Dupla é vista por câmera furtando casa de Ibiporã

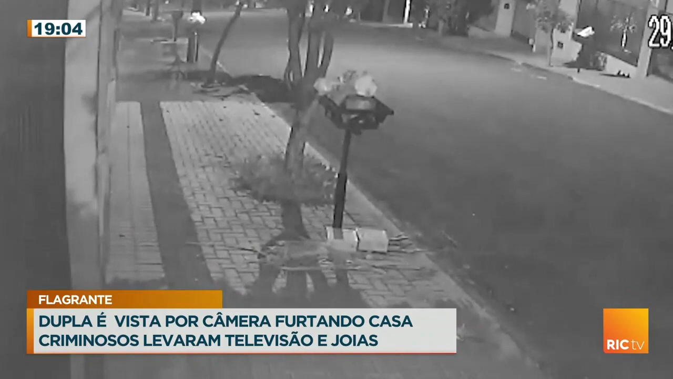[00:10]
Olha só, você já observou quantos bandidos foram pegos só no programa de hoje com câmeras de segurança? Veja aí. O ladrão passa como se fosse um pedestre.
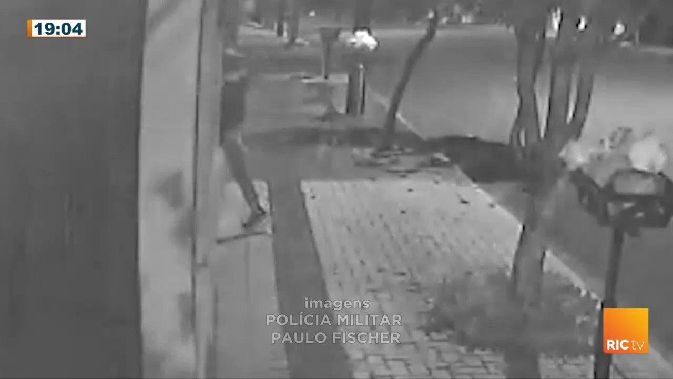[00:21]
Ele aproveita que não tem ninguém na rua e para na entrada da casa. Ele vai e volta várias vezes para tentar disfarçar enquanto quebra a fechadura do portão.
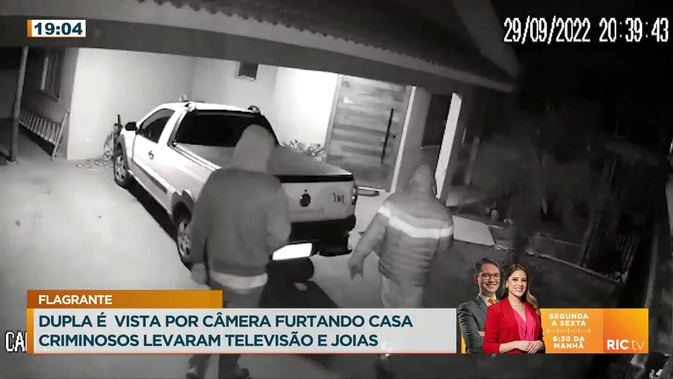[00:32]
Na sequência, o homem invade a residência com um comparsa. Repare que os dois cobrem a cabeça com as blusas para esconder o rosto. A dupla se depara com tudo fechado e um dos bandidos sai e retorna com uma ferramenta. É com ela que arromba a janela e tem acesso ao imóvel. A vítima chegou em casa e teve uma triste decepção.